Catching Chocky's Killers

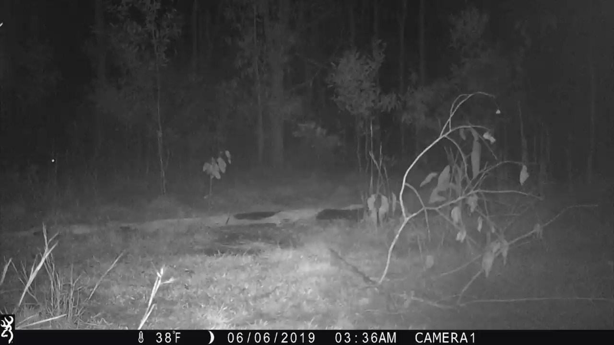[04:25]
there's been a big black and white dog kicking around he's got sort of red legs on him big hawky dog i've missed him now for a couple of trapping sessions i've done
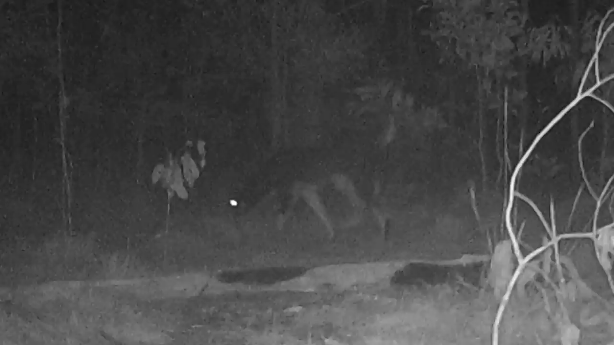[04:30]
and uh yeah i reckon he's the main culprit i reckon he's the ringleader yeah it's gonna be